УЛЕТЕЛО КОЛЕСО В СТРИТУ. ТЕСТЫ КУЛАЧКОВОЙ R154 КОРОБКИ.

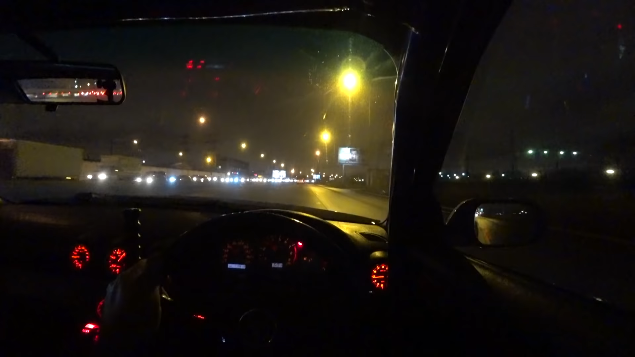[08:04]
Адаптация сливы в пробках проходит просто успешно.
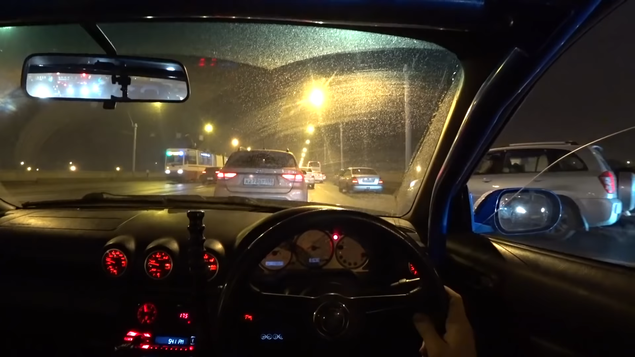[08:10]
Я сейчас направляюсь в Бус Моторс, потусить там немного, переждать вообще весь трафик. И как раз еду вот в час пик по городу. Ну, слива вполне городская тачка, можно передвигаться. На сцеплении я там научился плавно ездить. Вообще нормально.